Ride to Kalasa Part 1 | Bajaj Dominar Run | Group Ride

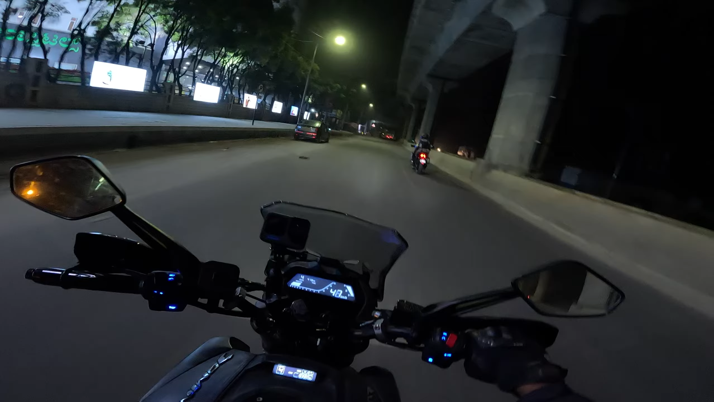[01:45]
No way, I was just talking about him. So yeah, we are heading out to the first meeting spot where we'll be meeting T. God damn it, this happens all of the time. Me and Ahipa are the first ones to the meeting spot most of the time, and we randomly meet at places. Like the other day, I was refilling at Indian Oil petrol bunk, and he was refilling at Shell petrol bunk, and yeah, he was, and Shell petrol bunk and Indian Oil are quite close together, and I see this guy and I'm like, hey.